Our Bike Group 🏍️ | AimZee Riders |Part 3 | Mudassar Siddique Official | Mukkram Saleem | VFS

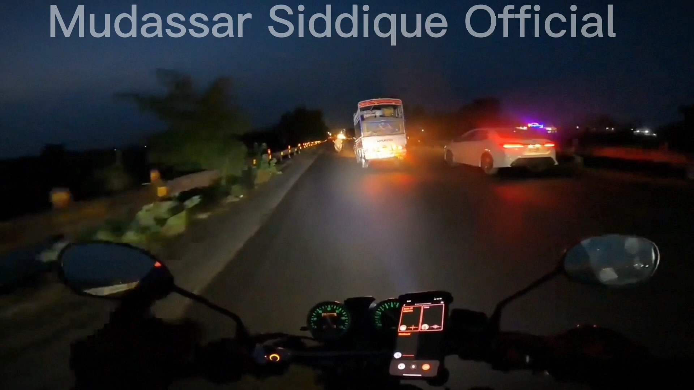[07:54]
یہ جو لگے ہوئے نا یہ ہیں رفلیکٹر تو پہلے میں سوچتا تھا کہ شاید یہ خوبصورتی کے لیے لگائے ہوئے ہیں لیکن اب سمجھ آتی ہے کہ یہ اس لیے لگائے ہوئے ہیں کہ رات کو آپ کو رستہ جو ہے وہ کلیر نظر آتا